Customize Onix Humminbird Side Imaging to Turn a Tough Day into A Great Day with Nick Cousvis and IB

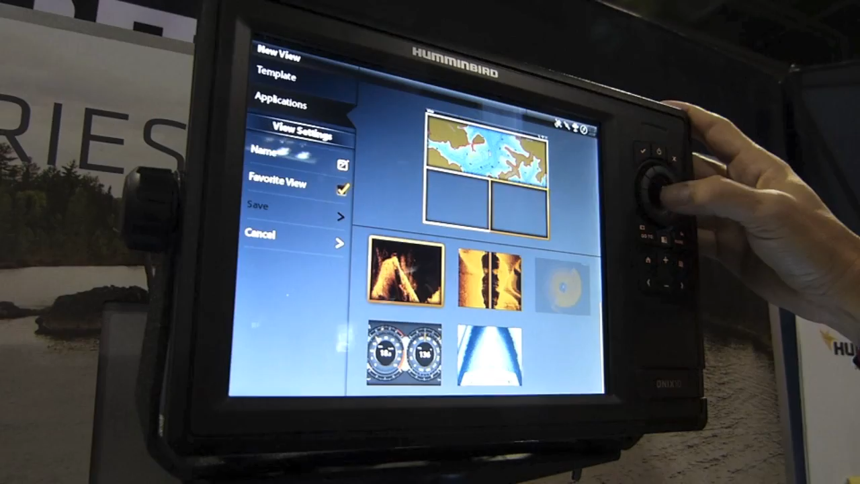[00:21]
side imaging over here and then I'll go sonar
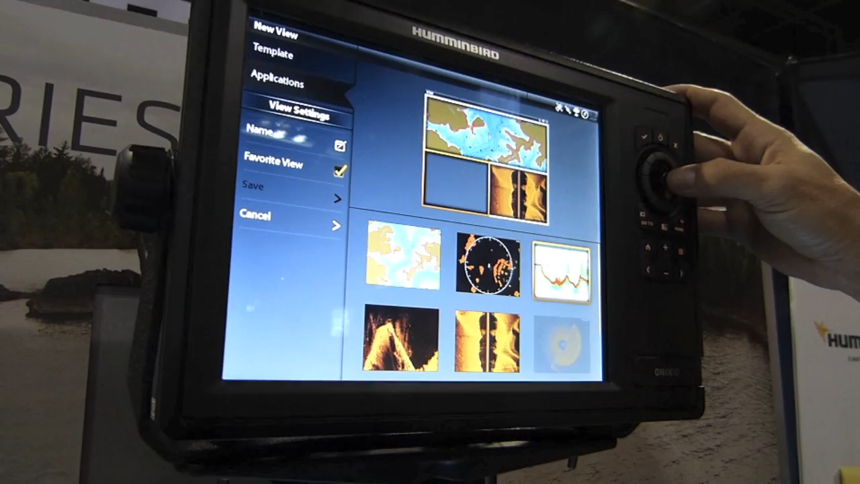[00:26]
over here okay so then I come back over here and I hit save like it's so quick
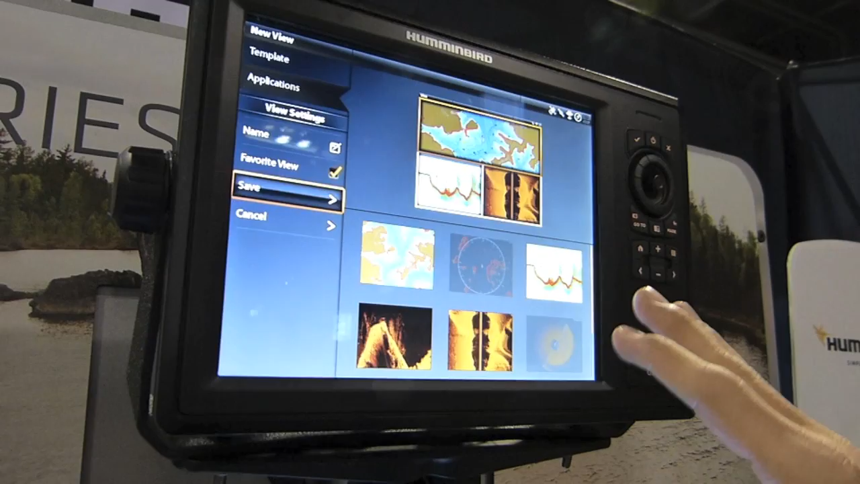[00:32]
now I have a custom cheat so I go in here while I'm driving around side imaging
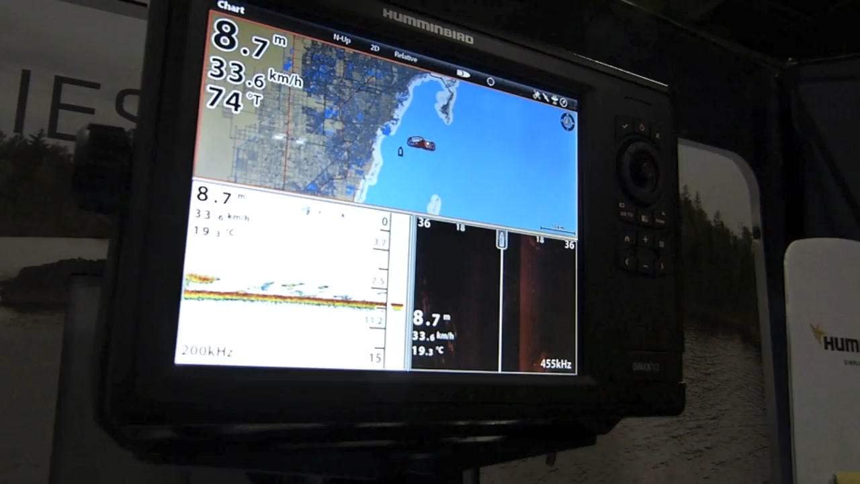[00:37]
On screen: depth 8.7 m, water 19.3°C, speed 33.6 km/h
is working and I might be fishing areas that I know and I'm like I didn't know that rock power was there I'll just come over here
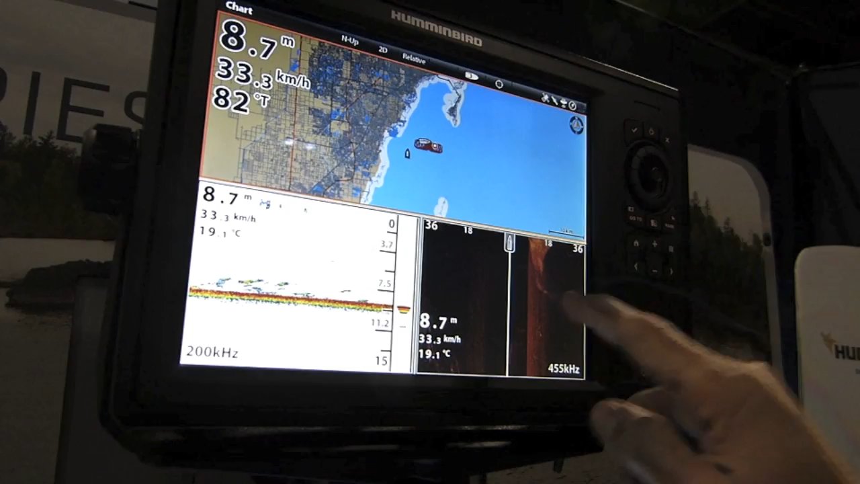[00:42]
On screen: depth 8.7 m, speed 33.3 km/h
I tap onto there I come over here with my cursor and say you know what that looks great
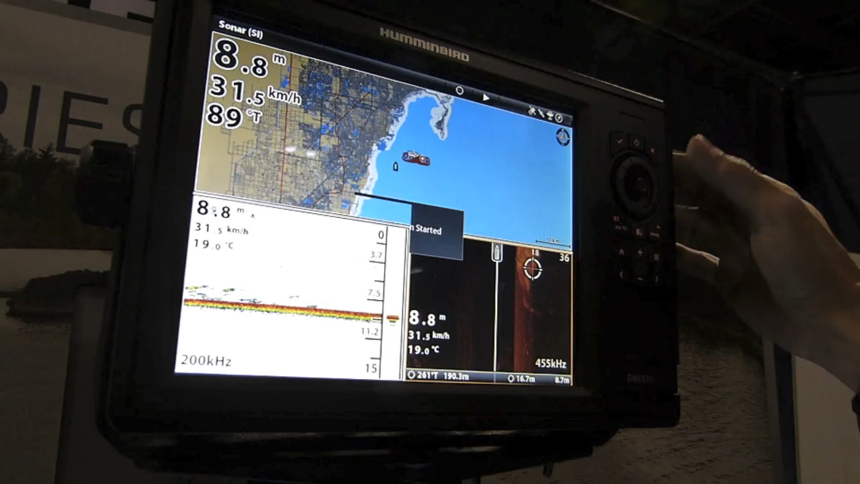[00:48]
On screen: depth 8.8 m, speed 31.5 km/h
and then hit exit out of there and then just hit mark
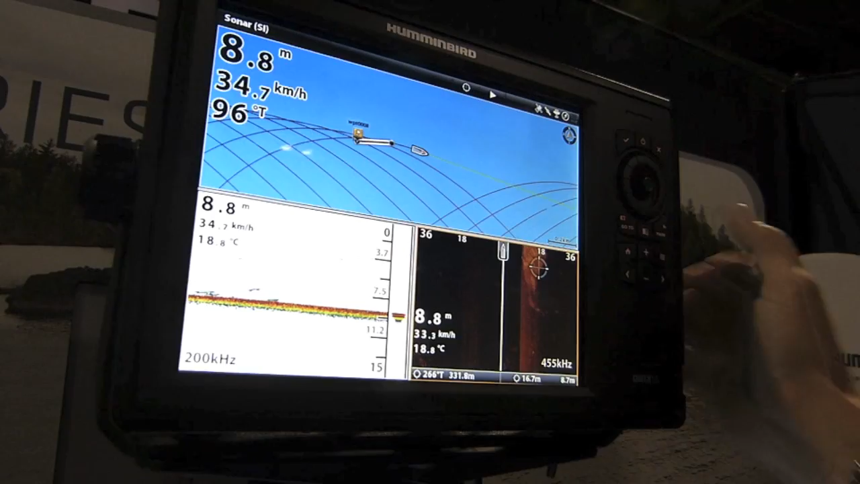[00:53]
On screen: depth 8.8 m, water 18.8°C
and now I've saved that spot there it is right there so now I can make a cast actually
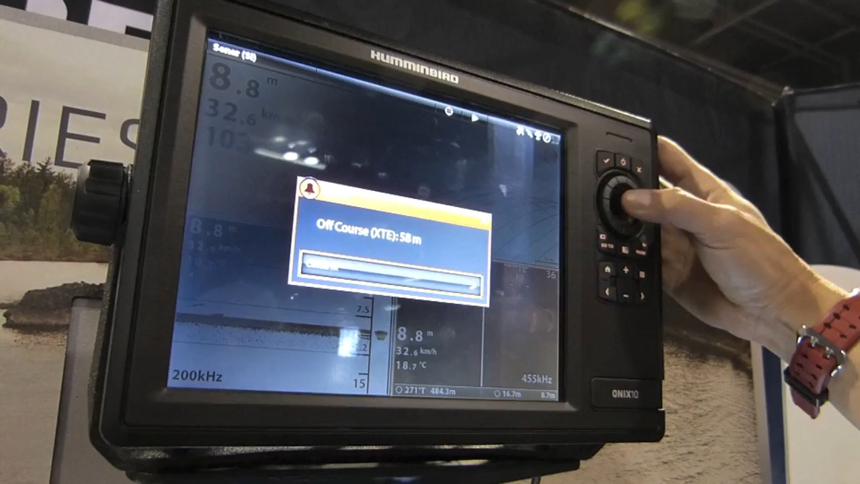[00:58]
On screen: depth 8.8 m, water 18.7°C, speed 32.6 km/h
right to that spot now and catch fish off I didn't even know it was there I'm fan casting around I'm like
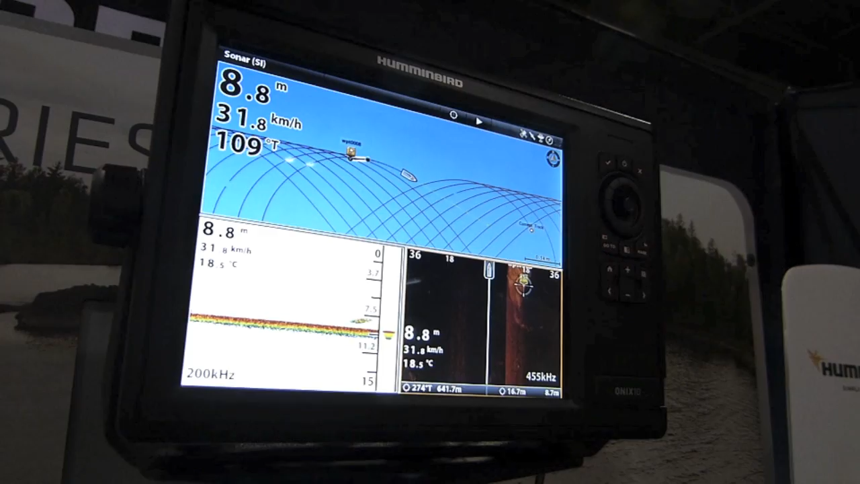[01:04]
On screen: depth 8.8 m, water 18.5°C, speed 31.8 km/h
I didn't know that rock power there I didn't know that piling was there I didn't know that log was there it just not